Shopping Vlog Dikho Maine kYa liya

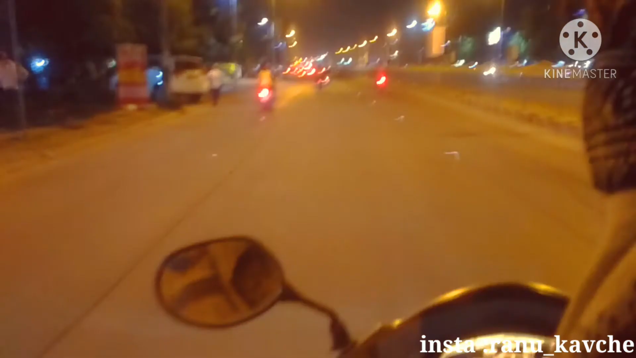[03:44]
थैंक गॉड उस पर ट्रैफिक कम ही था अभी, क्योंकि हम बहुत लेट हो गए थे जाने में।